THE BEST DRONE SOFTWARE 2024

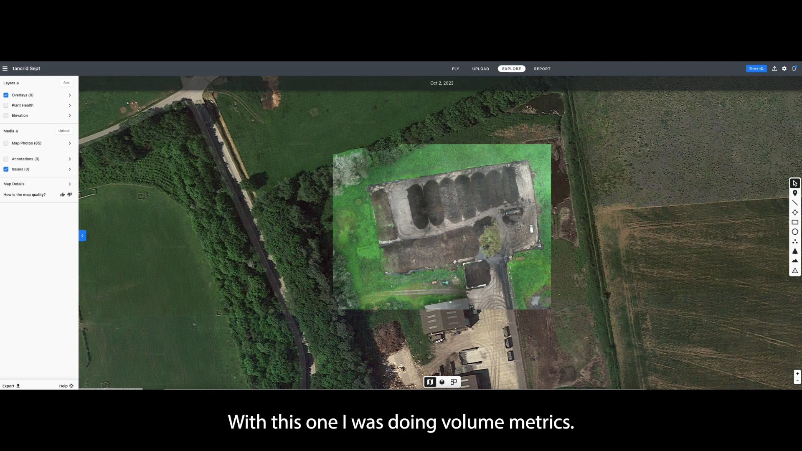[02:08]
And for example, with this one, I was doing volumetrics. Now, what I love is these integrated tools. So here's the volume tool here.
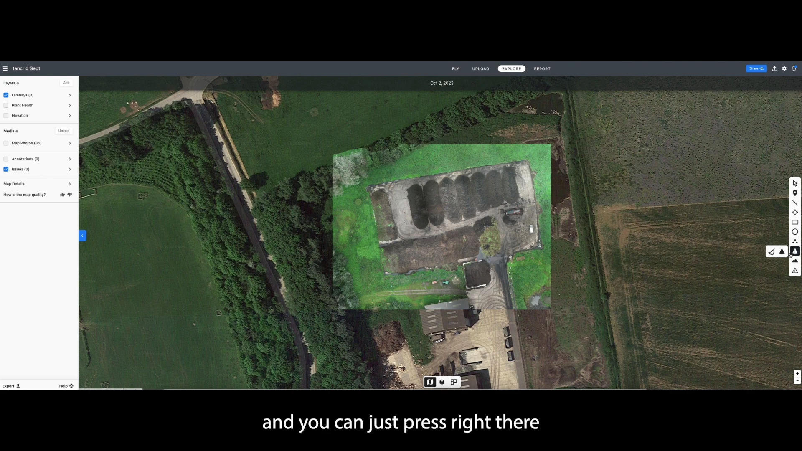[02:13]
And you can just press right there and drag and drop for
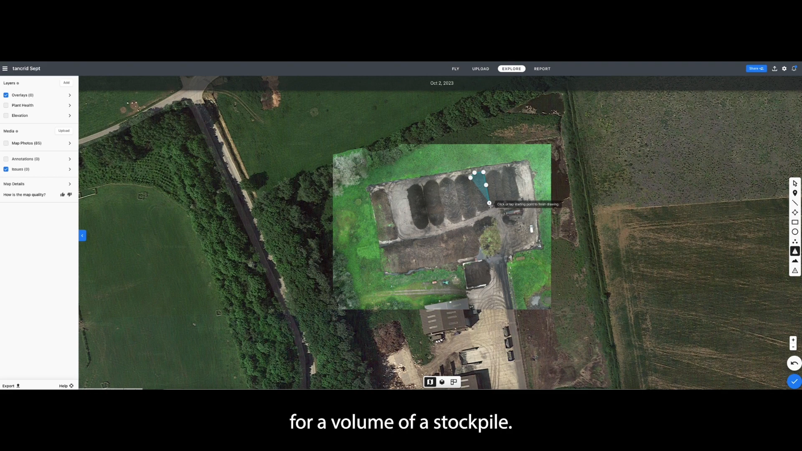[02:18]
a volume of a stockpile. I mean, how easy was that?
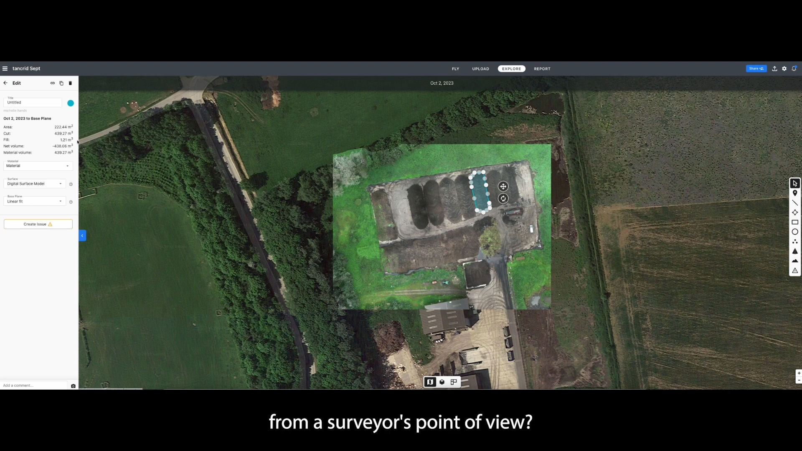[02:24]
From a surveyor's point of view, you're not having to drag this into any other software to try and create a volumetric survey for any customers.
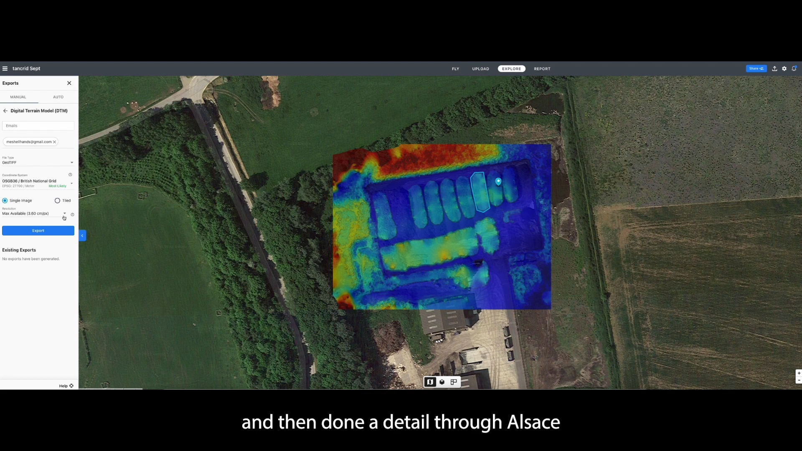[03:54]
I've actually worked with this before and pulled off a DTM and then done a DTM through LSS and it is so accurate and it goes straight into CAD format.
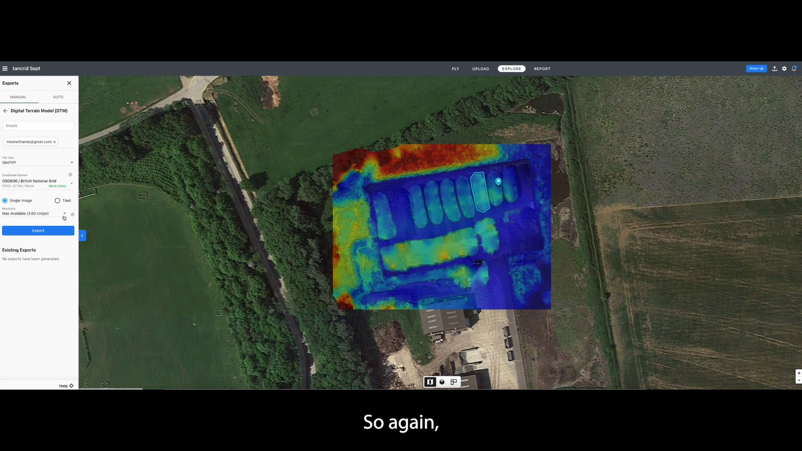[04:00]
So again, yay to DroneDeploy for bringing out that.
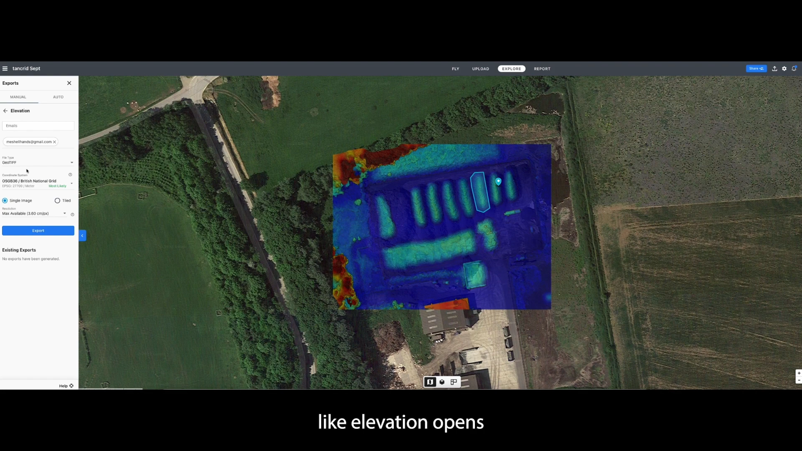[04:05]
You can do things like elevations and you can change the parameters for the elevation and what you would like to show. And then, yeah, you can just export all of this here.
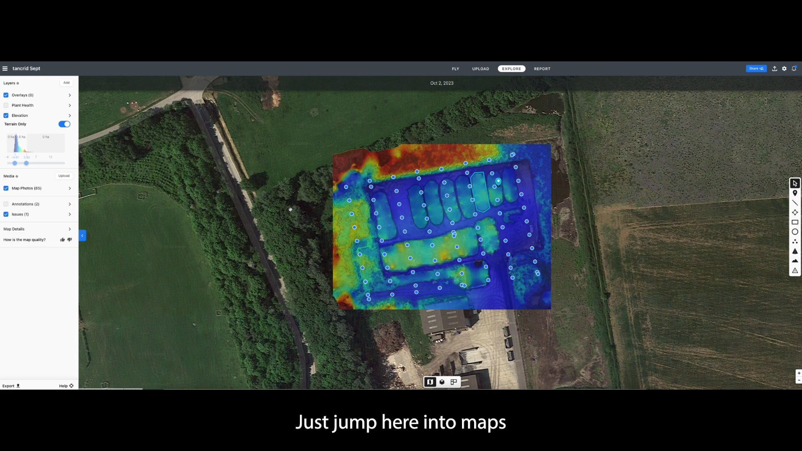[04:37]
Let's just jump here into Maps so it will give you the location of all your photographs and then you can individually jump in and view that photograph, which can be super helpful. Just getting a bit more of an in-depth view.
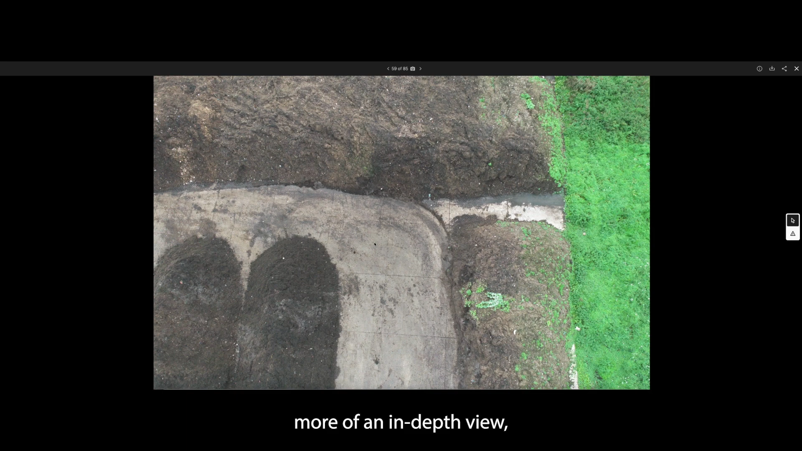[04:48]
I'm going to show you guys the mesh model.
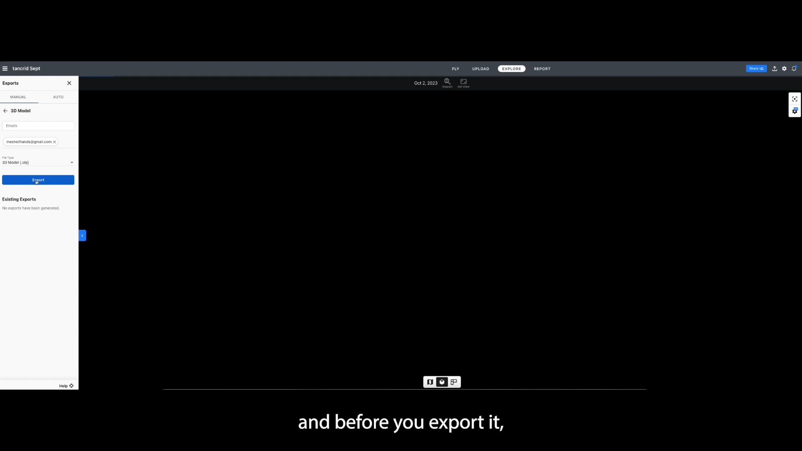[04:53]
So if we go 3D model here and before you export it, you can actually view your 3D mesh model.
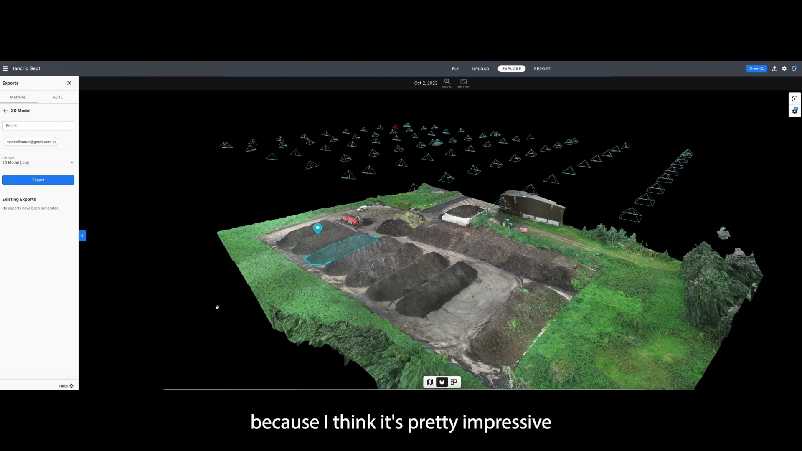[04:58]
I like sharing this with clients because I think it's pretty impressive and they can see their whole project. So that's another thing that DroneDeploy does really well is the ability to share your project with your clients.